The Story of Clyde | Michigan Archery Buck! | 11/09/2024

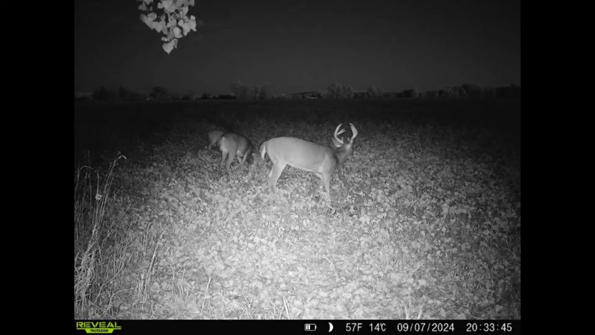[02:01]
daytime pictures start rolling in come August and we're feeling good we in particular we're looking out for this one buck I named Pyroni never had an encounter with them whatsoever in the daylight never had a daylight picture of them just nighttime pictures here and Trenton had his